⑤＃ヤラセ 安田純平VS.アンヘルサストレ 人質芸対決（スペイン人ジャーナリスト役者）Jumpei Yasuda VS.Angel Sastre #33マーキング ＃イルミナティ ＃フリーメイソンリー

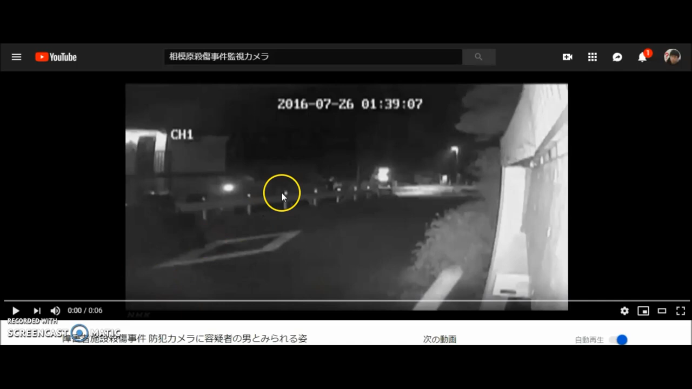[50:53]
7月26日になってますけどもねえー相模原障害者福祉施設山寄り園のね大量殺傷事件ですねここにもね監視カメラが犯人の映像捉えてたわけですけどもねねこの偶然車を止めた場所にもねこのダイヤモンド